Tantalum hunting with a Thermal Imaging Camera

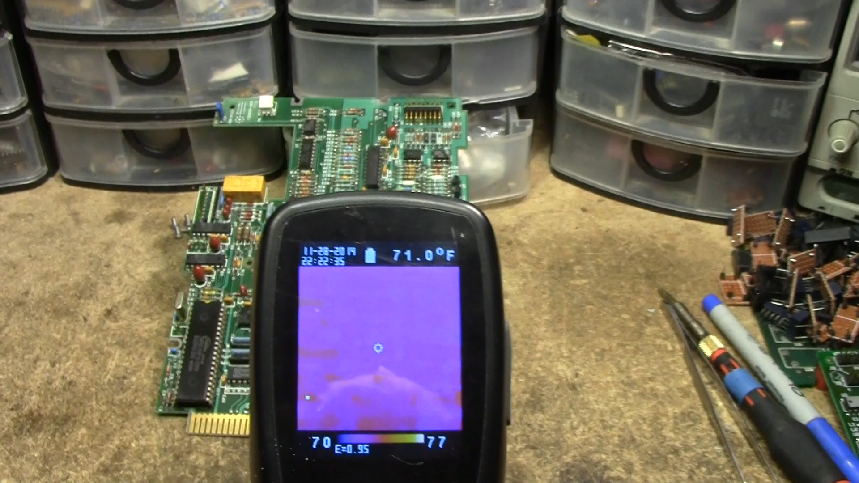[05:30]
On screen: spot 71.0°F
we'll just give this a little Passover immediately
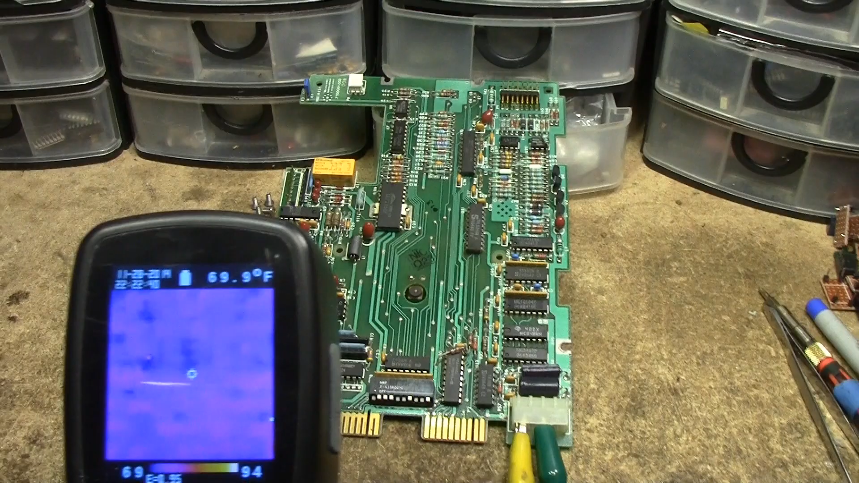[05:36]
On screen: spot 69.9°F
I don't see anything oh what's this I think those might be our well that's reflection off of the contacts all right I'm going to give there's a couple minutes here and then we're going to come back actually
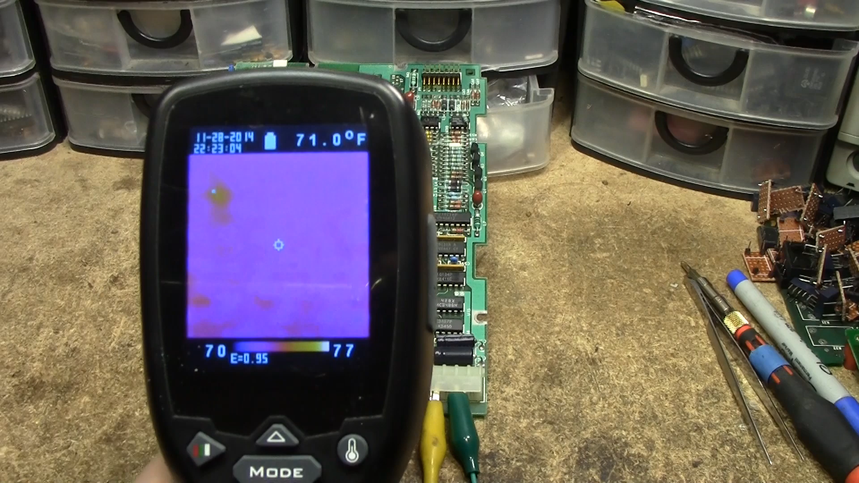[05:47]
On screen: spot 71.0°F
I don't even have to do that just as I was cutting away there do you see that we have
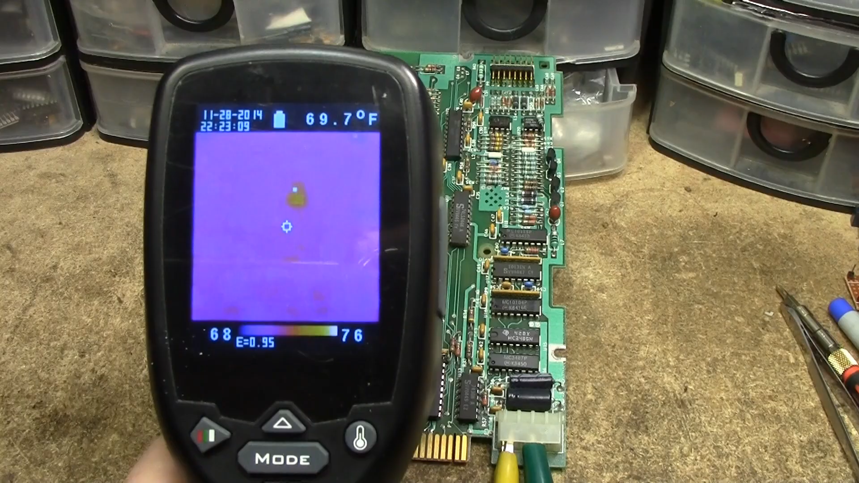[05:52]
On screen: spot 69.7°F
a hot spot what is hiding right there that
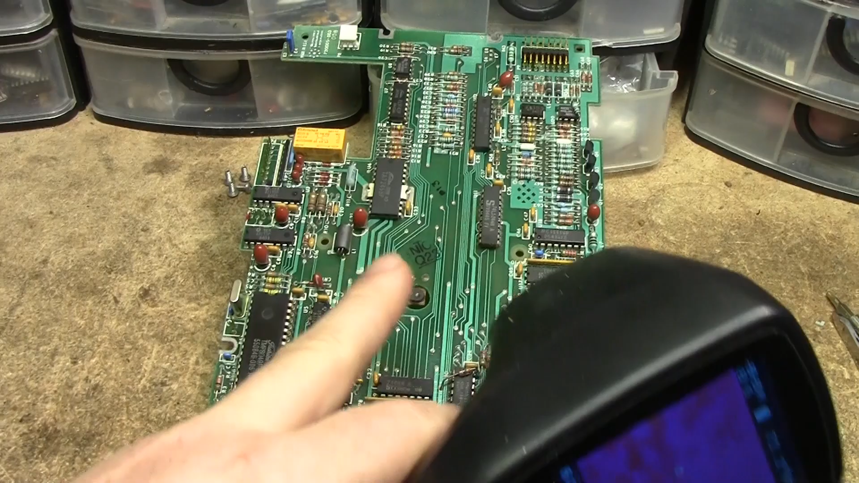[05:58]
tantalum oh yeah yeah
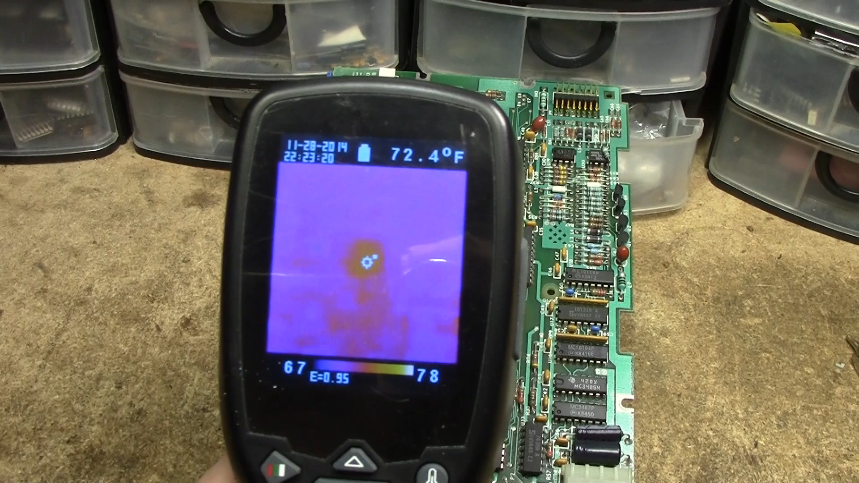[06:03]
On screen: spot 72.4°F
okay well give it a couple more minutes here this time but I'm pretty sure we found our fault okay it's been a couple minutes as it baked here and there is
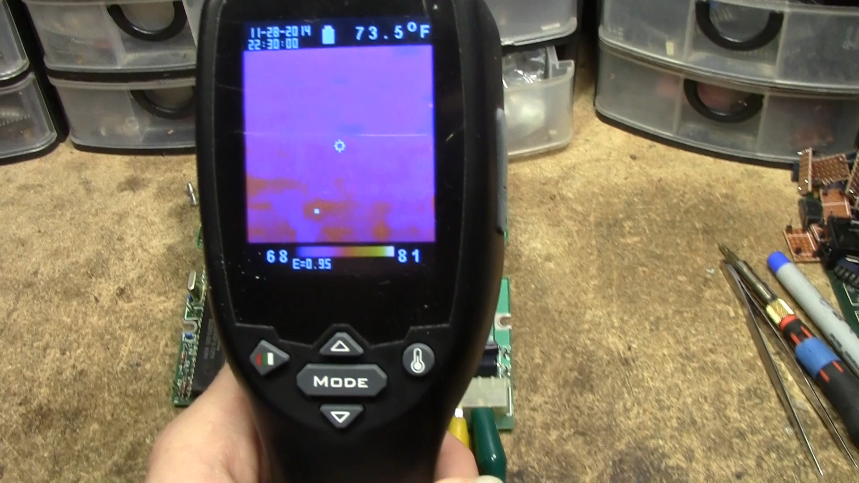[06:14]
On screen: spot 73.5°F
absolutely nothing else on this board that's giving off a heat signature except for that one tantalum which is funny all of these ones